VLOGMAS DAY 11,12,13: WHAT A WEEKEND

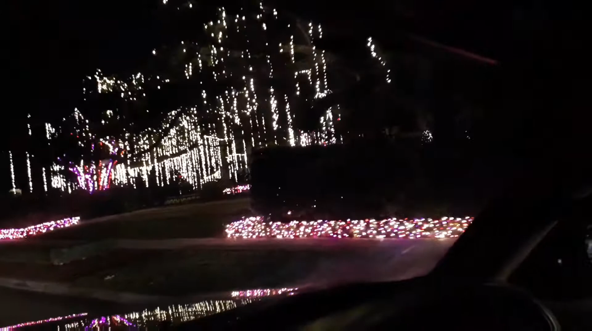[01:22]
It was something last minute, so yeah, they enjoyed it. The houses were very pretty, and yeah, that's Babe recording.
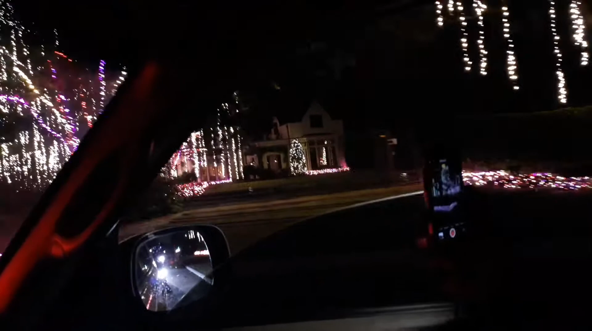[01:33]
Also, you're gonna see a line of cars because it was so busy where we went, but it was really fun. The kids loved it. They wanted to go again, so I told them I'll take them another day. But yes, they loved it. It was absolutely beautiful.
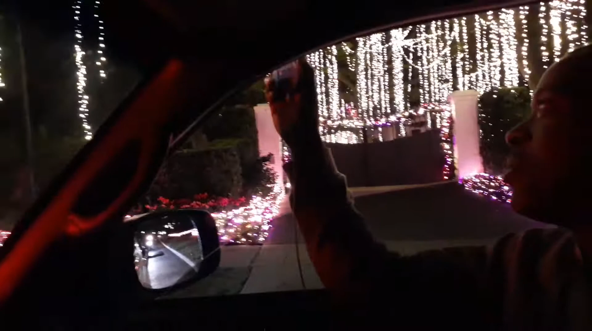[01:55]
Hey, babe. It was absolutely beautiful.
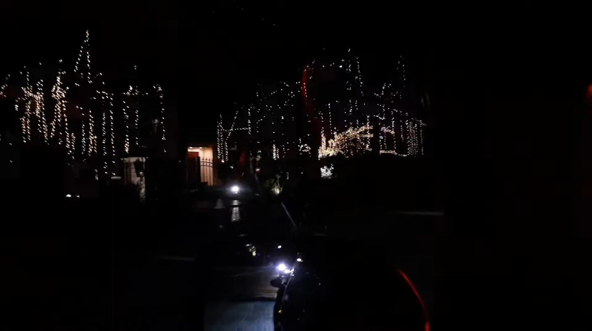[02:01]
I'm driving and I'm trying to record a little. So yeah,